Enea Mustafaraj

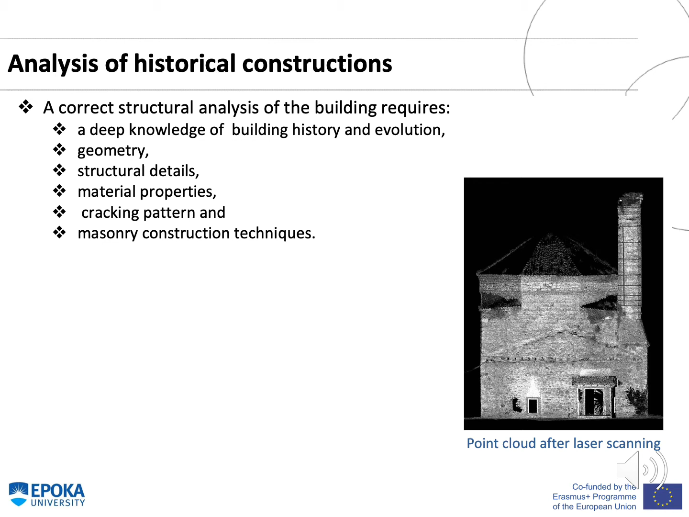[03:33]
geometry, structural details, material properties, cracking pattern and masonry construction technique. In this figure you could see the point cloud after laser scanning of a mosque. Methodology The assessment of current structural conditions is based on visual symptoms and finite element model analysis.
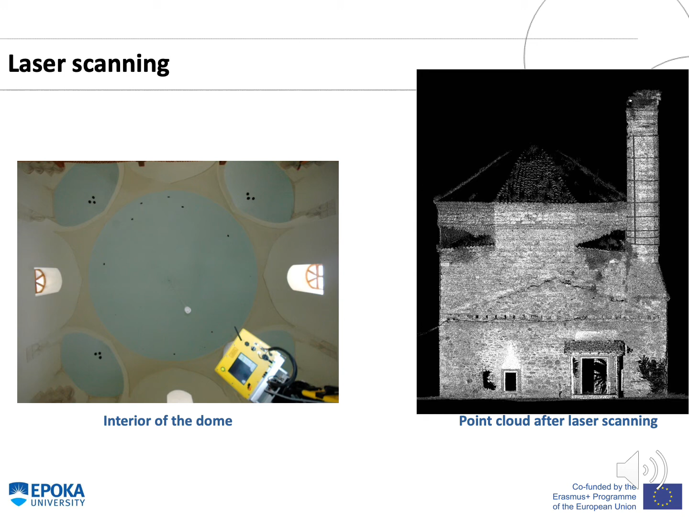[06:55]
In this figure, you could see the interior of the dome and the laser scanner, as well as the point cloud after laser scanning process. In this slide, we can see the scan views of the structure from different scan stations. The structure is the Nazeresha's mosque, which is located in Elbasan.
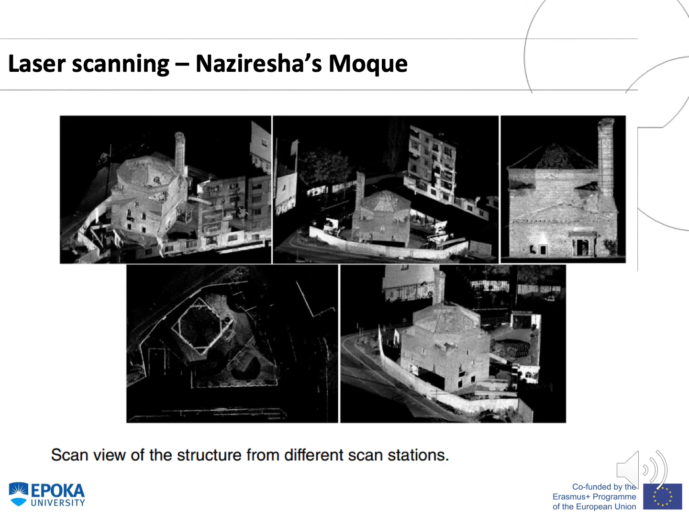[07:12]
The main facade, which is the comparison between old and present day, and the cross-section detail of the mosque, is shown in this slide.